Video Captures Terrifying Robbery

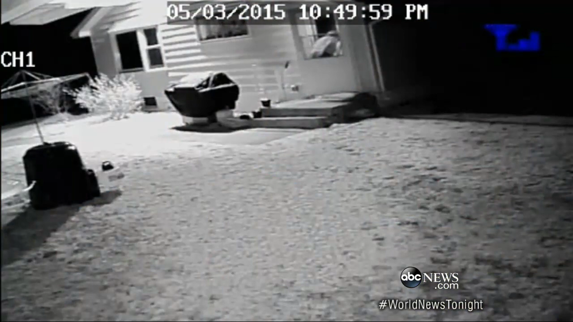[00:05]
Surveillance images showing two men lying in wait, attacking a woman, robbing her house. This was a nine hour ordeal.
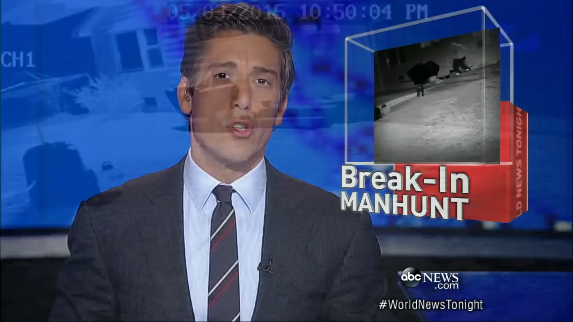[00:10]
ABC's Gio Bonita is on the trail of clues and the police manhunt across state lines tonight. The terrifying ordeal caught on camera. Surveillance footage shows two men arriving at 9 20 p.m.
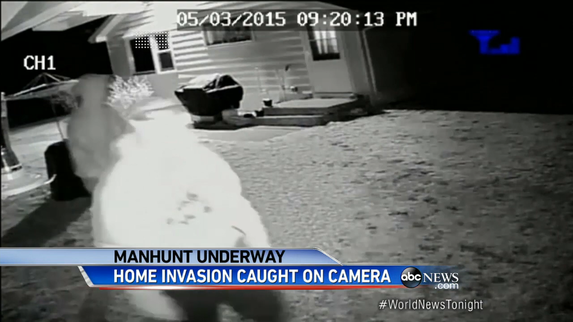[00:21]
at a rural New Hampshire home. They go straight for a dark corner. Then an hour and a half later, Christine Beebe arrives home and turns off her alarm system.
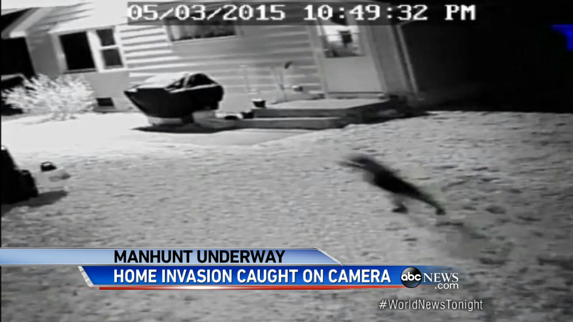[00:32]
Watch that dog. Beebe calls the dog into the house and that's when the alleged thieves take advantage. It takes just three seconds for one of them to get to that unlocked door.